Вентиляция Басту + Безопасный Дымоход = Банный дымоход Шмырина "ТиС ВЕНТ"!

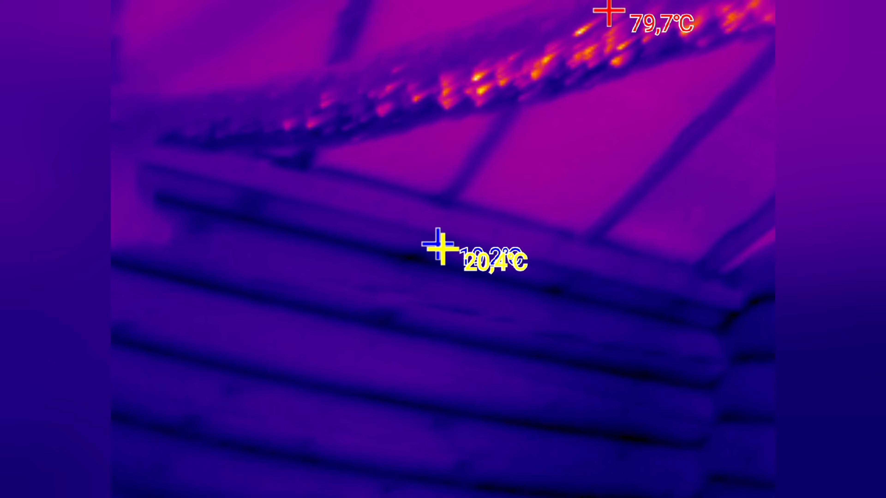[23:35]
On screen: max 79.7°C
Влажно идет по трубе. Попадает вот в этот вот модуль, который стоит в перекрытии.
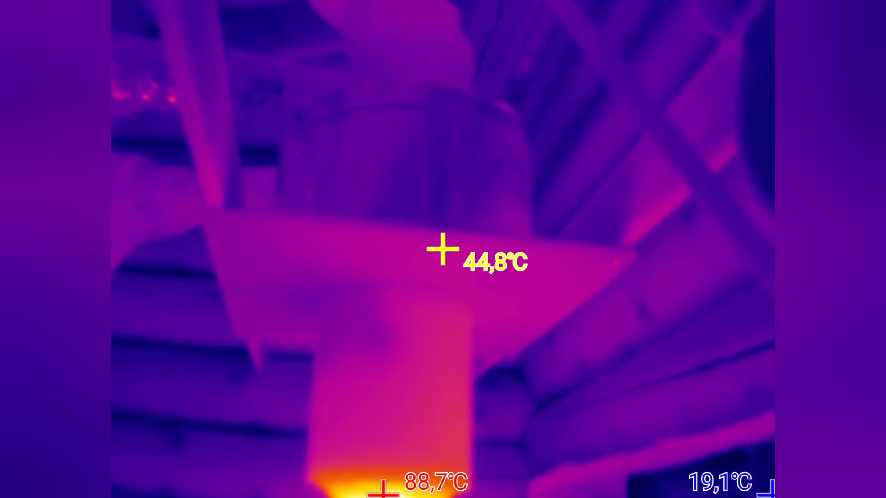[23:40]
On screen: spot 44.8°C, max 88.7°C, min 19.1°C
Охлаждает перекрытие.
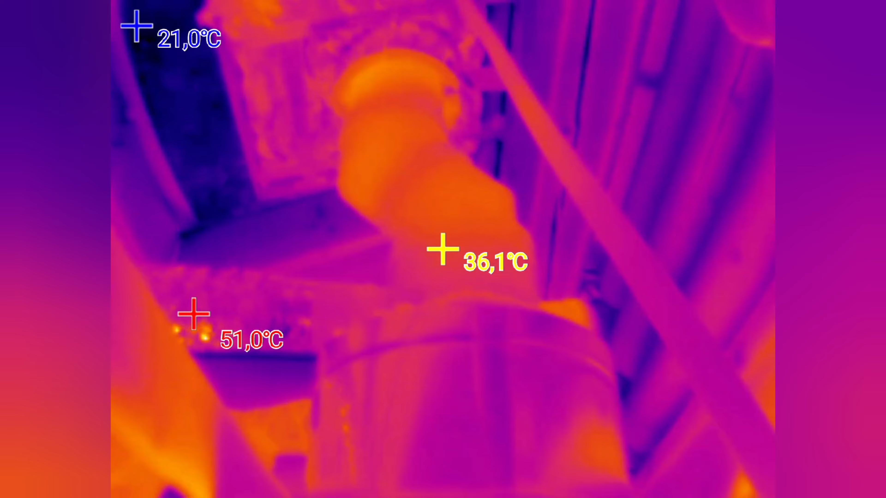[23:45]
И дальше еще больше уходит туда в трубу.
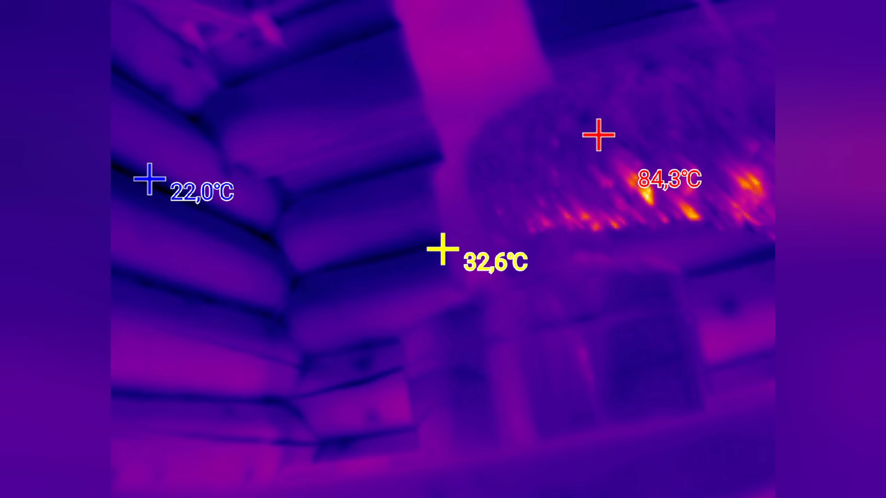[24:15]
Держи камеру, сам показывай туда. Так, вот в этом месте,
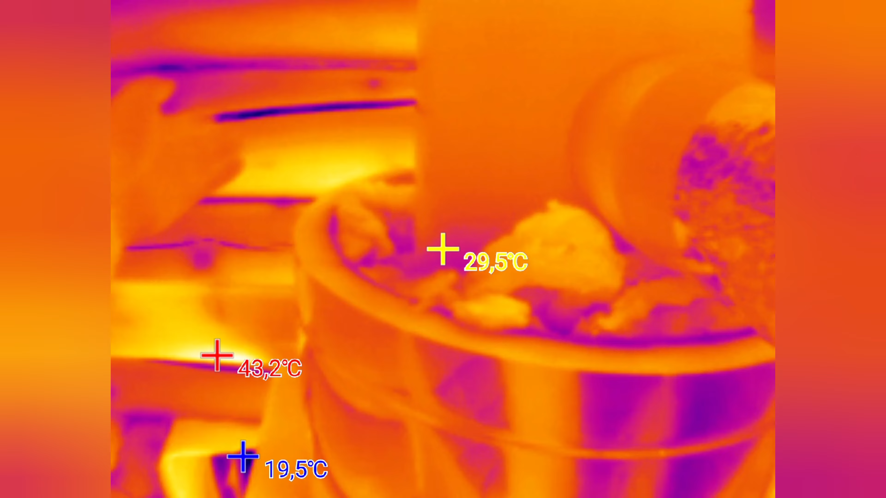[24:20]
On screen: spot 29.5°C
вот она здесь, прямо когда входит, видимо, максимальный поток.
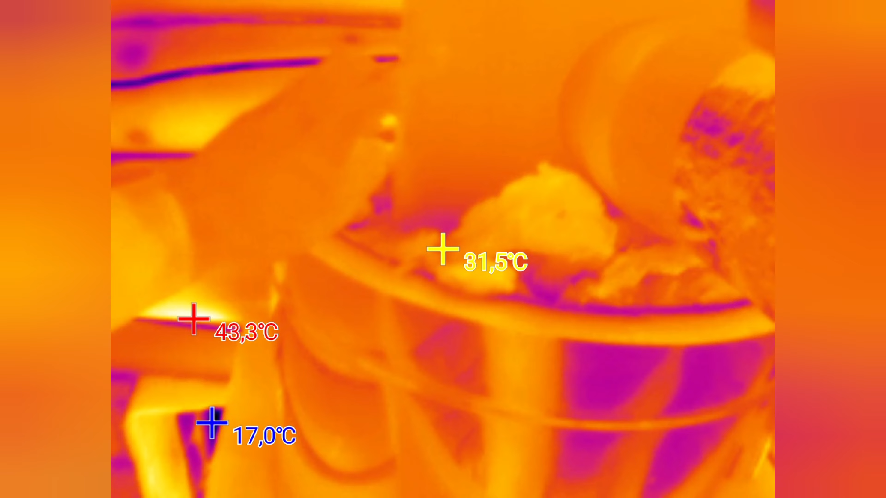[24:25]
On screen: spot 31.5°C, max 43.3°C, min 17.0°C
Здесь идет максимальный поток.
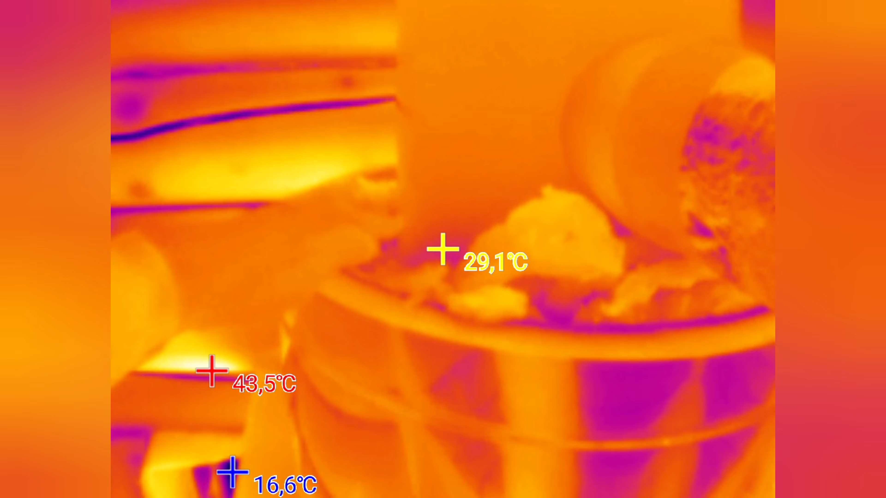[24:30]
И вот видно, что она просто холодная. Здесь температуру комнаты.
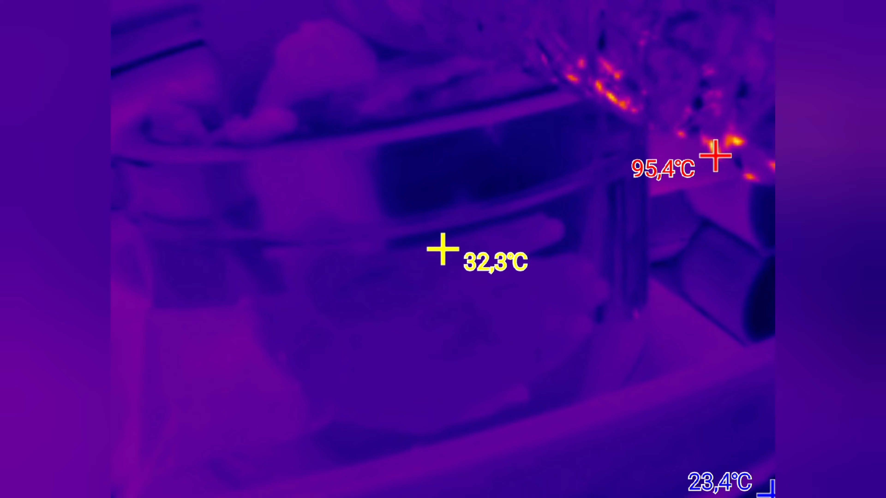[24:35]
On screen: spot 32.3°C, max 95.4°C, min 23.4°C
Температуру, вот видно, вход узла в изоляцию, он просто холодный.
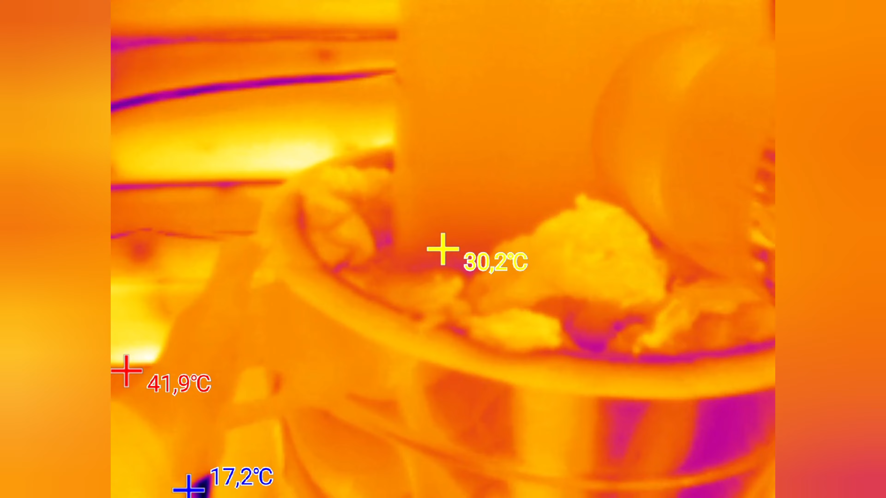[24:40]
On screen: spot 30.2°C
Потом, конечно, он нагревается, но сейчас он холодный.
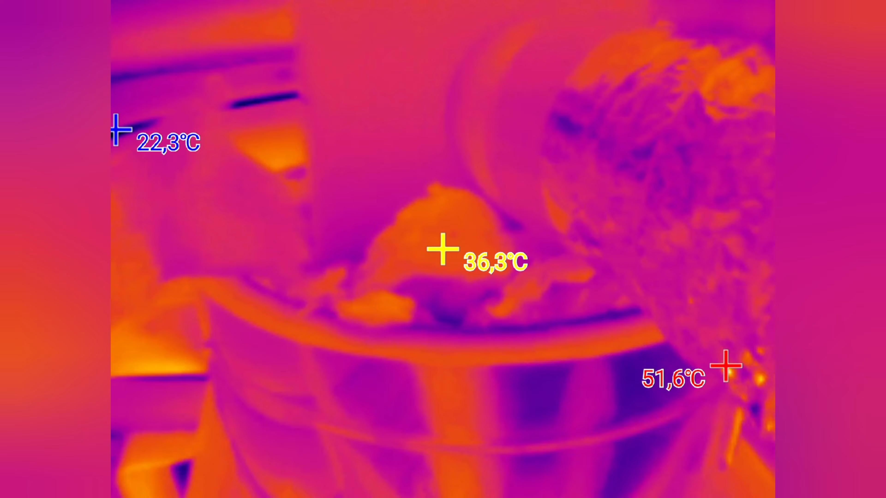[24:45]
On screen: spot 36.3°C
Я чувствую. Тут у меня рука горячее,
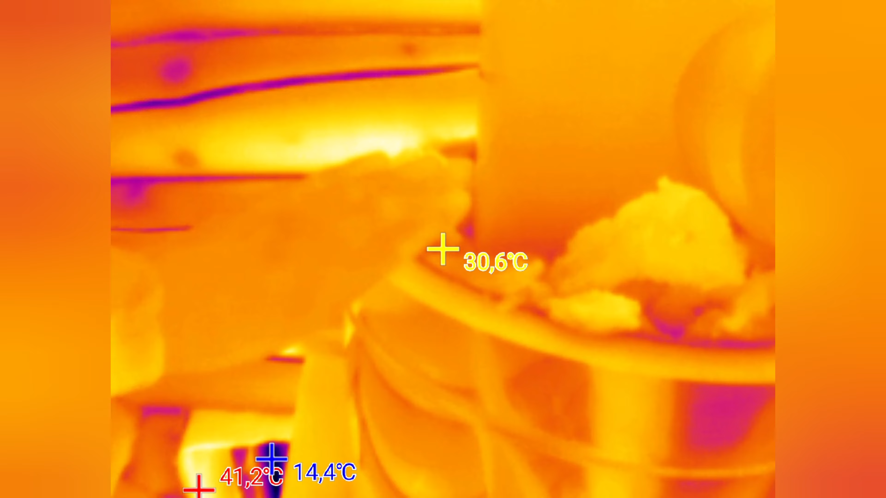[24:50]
On screen: spot 30.6°C
чем узел вентилируемый в самом низу.
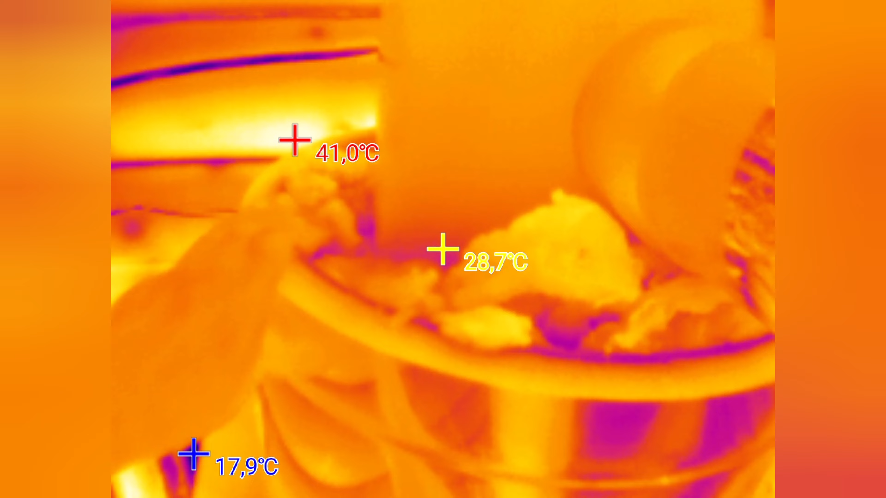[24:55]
Это у нас прошло, ребят, полчаса с момента растопки печи, кстати.